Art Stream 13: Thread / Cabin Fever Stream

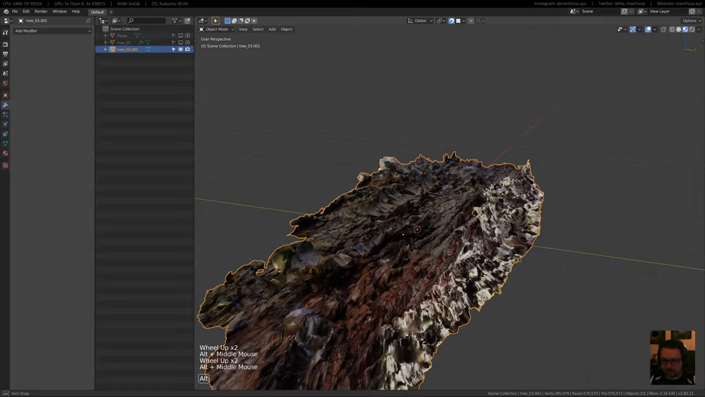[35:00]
Just want to keep going here. So yeah, we've got some nice crazy curly mesh here, which is fun.
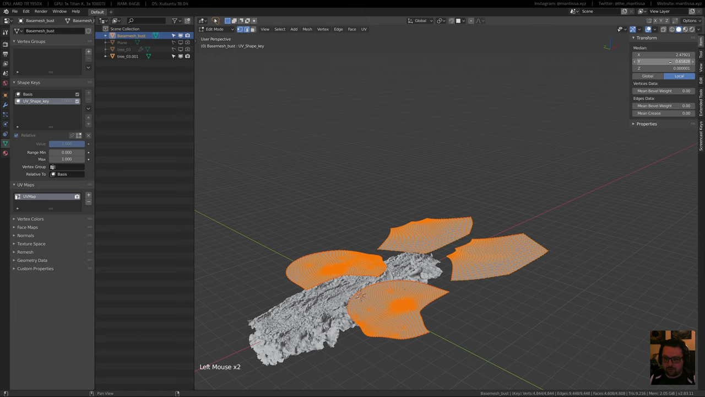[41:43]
I'm gonna set these down to zero so I know, and I'm gonna have to apply all the transforms.
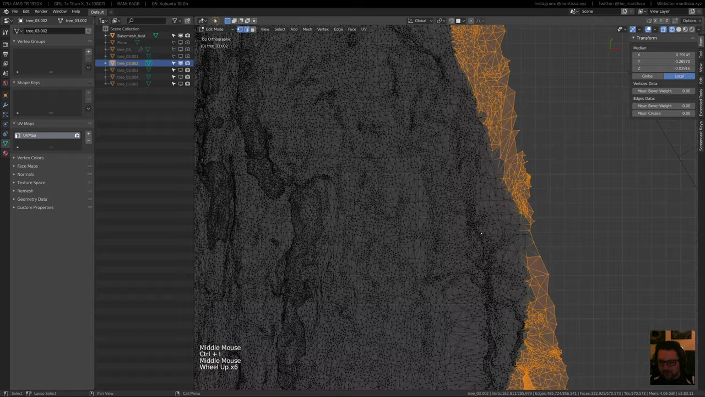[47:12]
Make sure we have everything. I don't know how visible it's going to be on the stream. I just want to make sure of the edges of this underlying mesh here. You and I am straining to see it, but I think that should work.
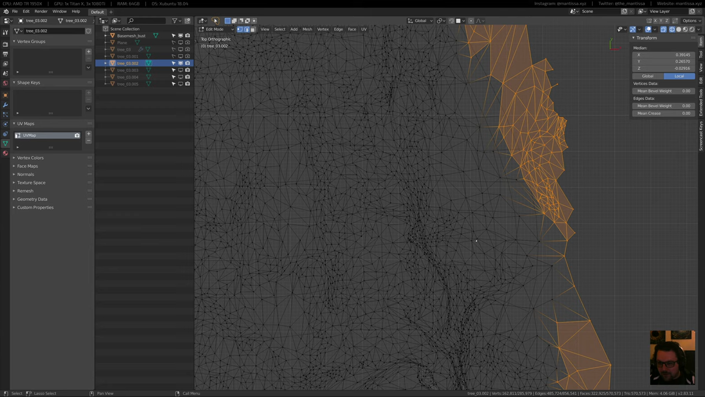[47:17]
I'm going to throw out everything else. And that's why I made a copy of the original mesh first. So if I ever need to change anything, I can just go back.
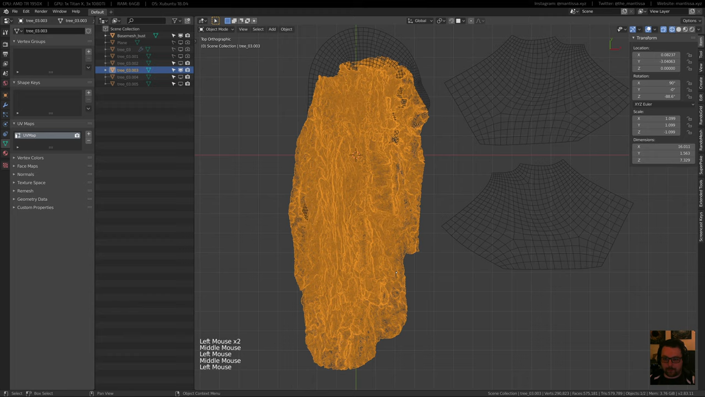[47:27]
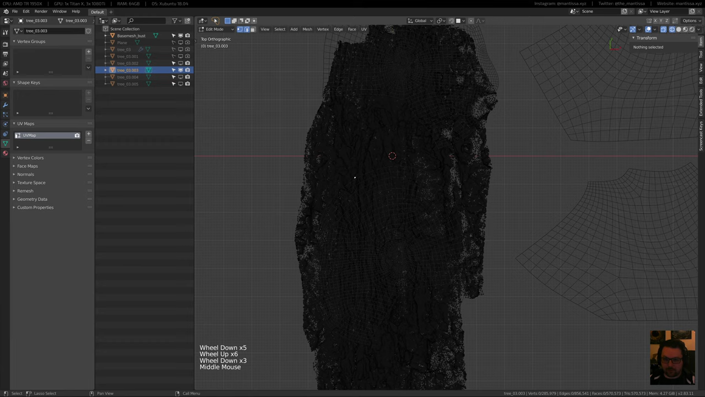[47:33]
There we go, maybe something like this. Nope.
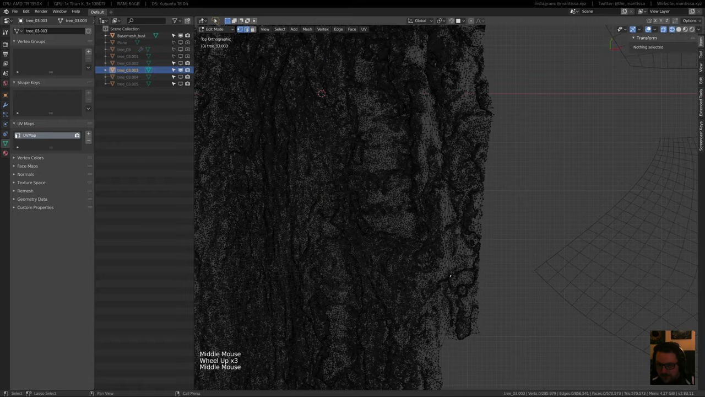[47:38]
Straining to see the edge here. Sometimes zooming out helps a little bit.
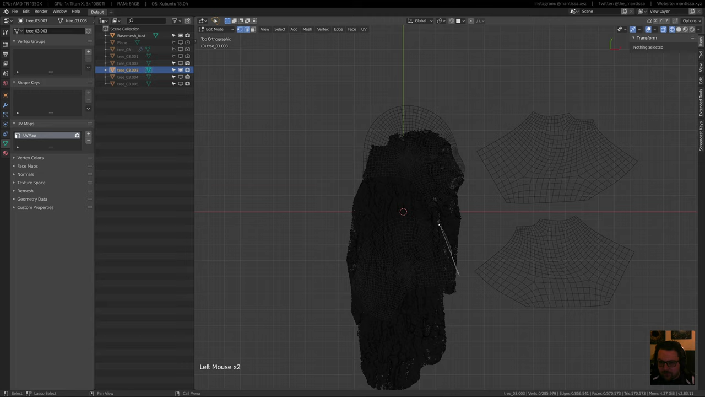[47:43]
And you don't have to be super precise with this stuff. There was one where I was cutting it out like perfectly to the edges of it and it really didn't make that much of a difference.
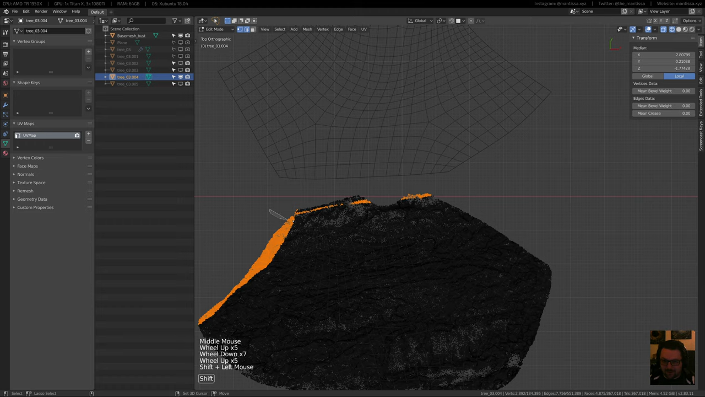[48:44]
Something like this, maybe like that. I just want to get rid of all the excess here.
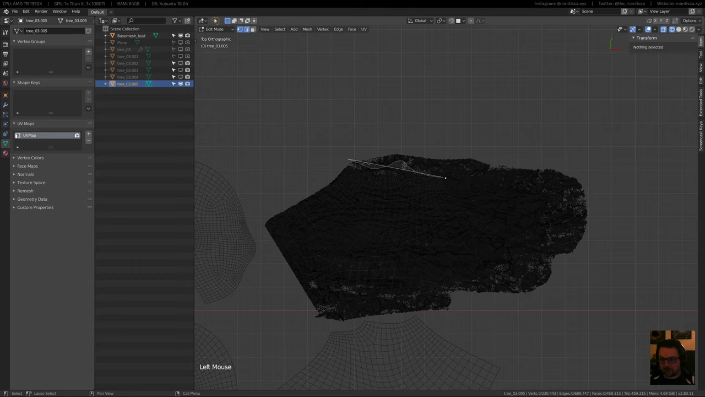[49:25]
And there's going to be some weird deformation because I didn't really spend all that much time on the UV to try and find an optimized piece.
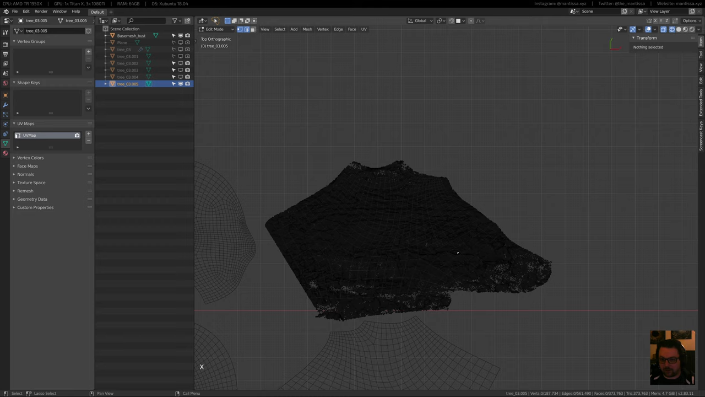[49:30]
Obviously, the more pieces you do this with, the more work you have. I've generally found that between, for this like base mesh at least that I found,
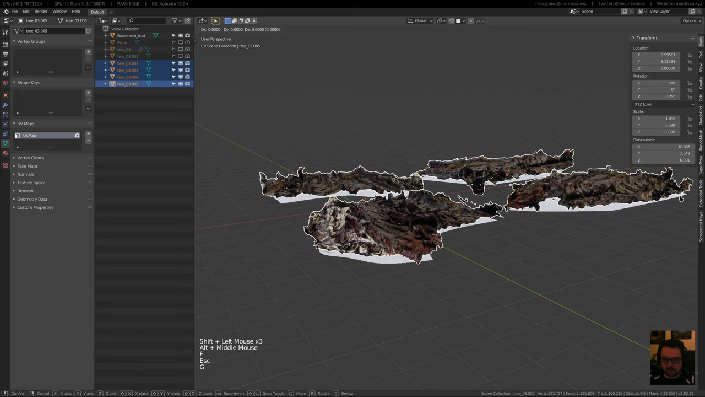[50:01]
Oh, there we go. Something like this, so they kind of overlap. And I'm gonna apply the scale as well because I scaled some of them in object mode.
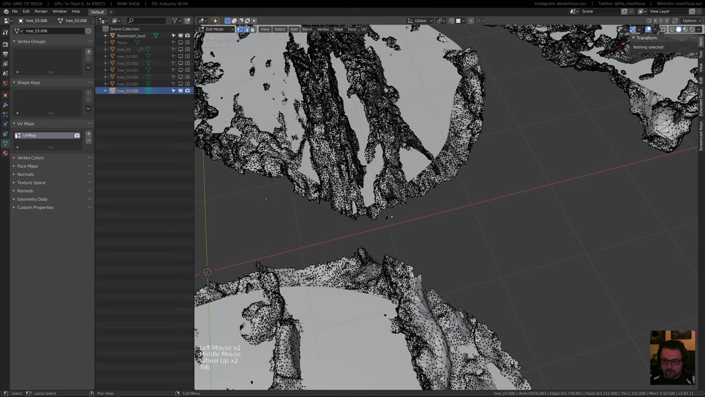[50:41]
I'm gonna throw that stuff out.
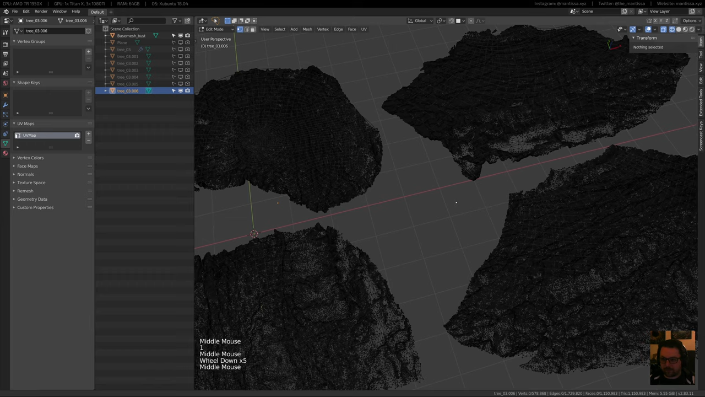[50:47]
There we go. Okay, and then it's just the same again with the surface to form modifier.
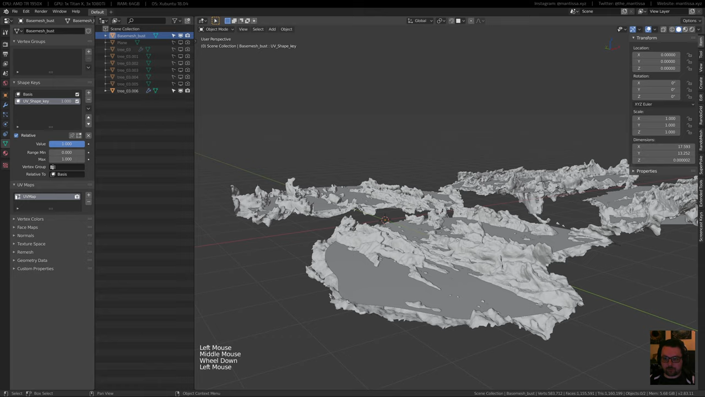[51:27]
grab the shape, and then scale it on the z-axis to maybe like 0.5.
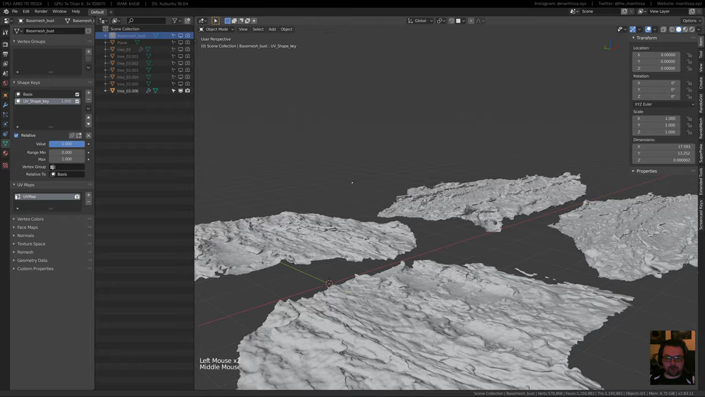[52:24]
So again, I'm gonna grab that mesh. Maybe it's still a little bit too much. So set this back to 1, turn this back on, and scale it down even more. So there's obviously a lot of stretching happening.
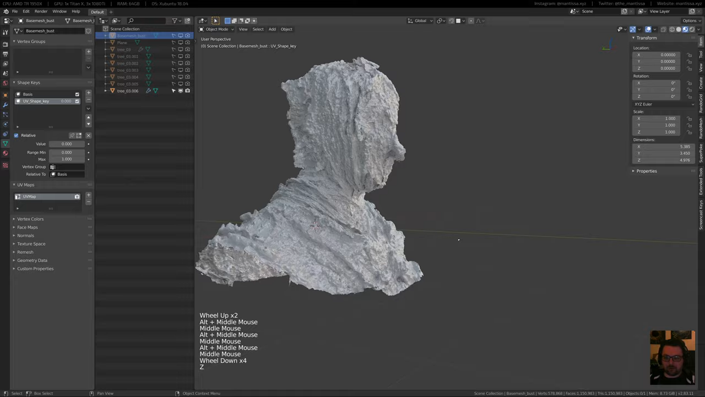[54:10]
So now let's look at the material preview, and you can see now that I aligned that stuff, you can get really interesting variation within the material as well, which is really fun.
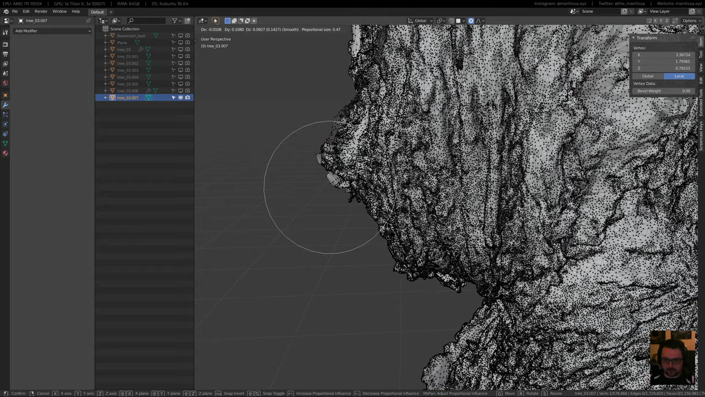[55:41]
I'm just selecting one vertex and pushing it in and out. It's a little bit slow because the mesh is quite heavy, but there we go. It's kind of a weird looking nose. I don't mind that. Maybe bring it in just a little bit more.